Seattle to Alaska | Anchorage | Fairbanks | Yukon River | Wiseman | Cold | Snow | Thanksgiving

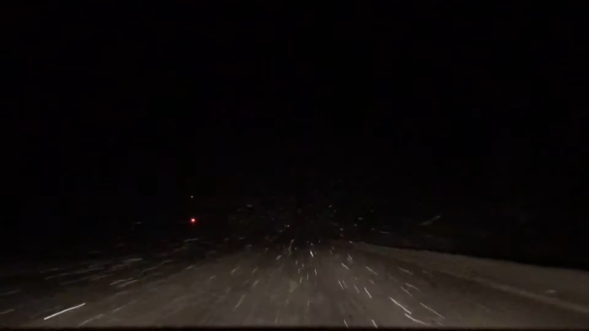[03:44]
It has become very dark and it is snowing as well and we are another one hour away from our destination and we are going to stop for dinner.
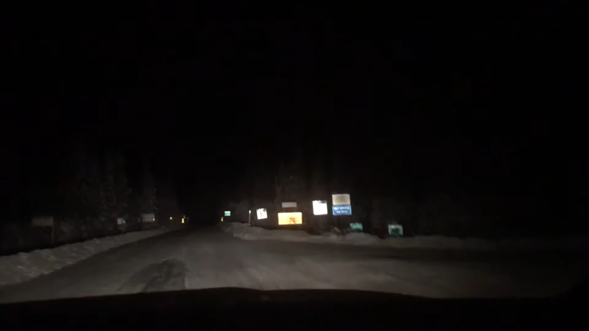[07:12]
Wiseman is a very small place and in 2010 census its population was as low as 14. We have finally reached to the end of our 10 hour
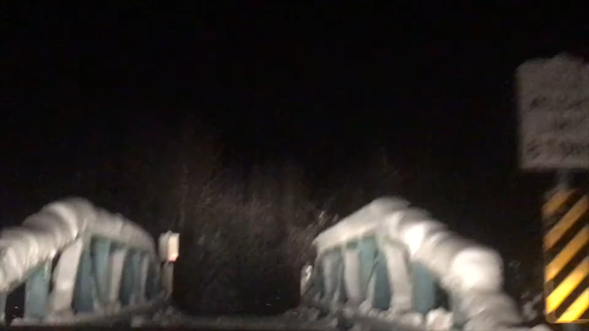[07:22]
drive and we are entering Arctic getaway which is our cabin in Wiseman.
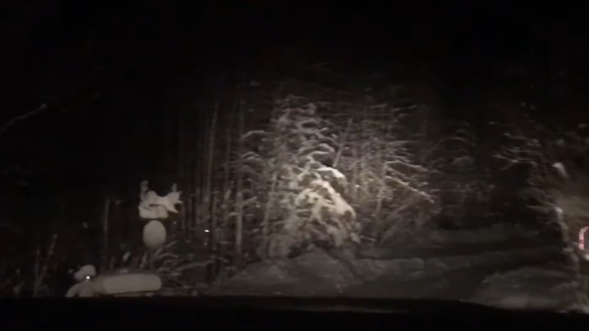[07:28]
It is very very cold and the temperature forecast is as low as minus 30 degrees celsius and it's snowing right now.